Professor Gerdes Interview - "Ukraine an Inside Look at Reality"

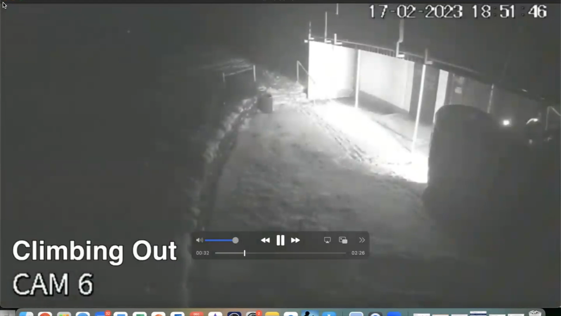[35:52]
We climbed out through the side door. Our phones didn't even go off the phone hangers. I mean, really, it was a miracle. You'll see, I want you to see this, the military,
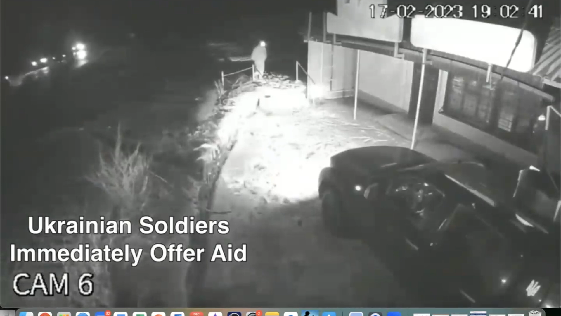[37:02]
I think I flipped a color here and this is the footage from the surveillance. This is the